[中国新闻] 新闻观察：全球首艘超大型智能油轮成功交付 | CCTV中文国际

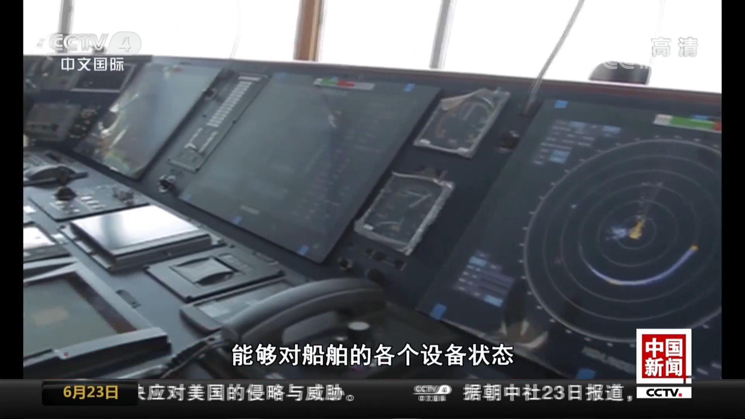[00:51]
够对船舶的各个设备的状态还有燃油消耗以及海浪、流速、风力、风向等这些气象信息